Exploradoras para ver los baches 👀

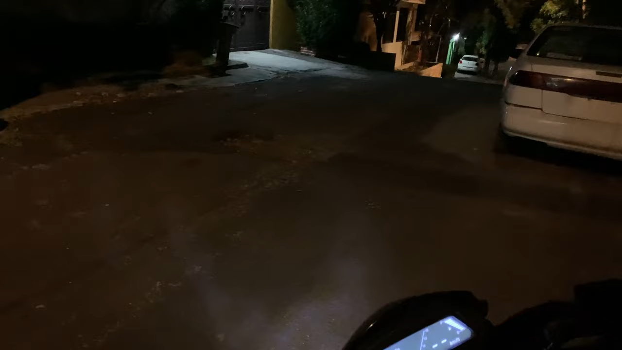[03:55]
Pero, pues, recordemos que son las luces de posicionamiento. Entonces, lo que voy a hacer ahora es encender la motocicleta para mostrarles cómo se ven las luces principales. Vamos a encenderla. Y ahí está.